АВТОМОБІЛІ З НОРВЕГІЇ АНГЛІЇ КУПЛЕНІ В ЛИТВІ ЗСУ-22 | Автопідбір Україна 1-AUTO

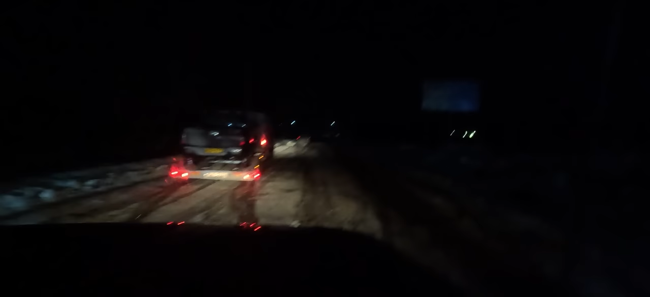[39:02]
Червоноград. Какая тут, як завжди, класна дорога. А зараз ще подзамерзло, и вообще стало все тяжело и плохо. Честно говоря, так себе. Дорожка очень печальная, плохая, мрачная. На такой дороге немного ее. Где-то будет километра 4, наверное, что-то около этого, я помню. Самой интересной альтернативы нету. В смысле, нет другой дороги, есть только эта.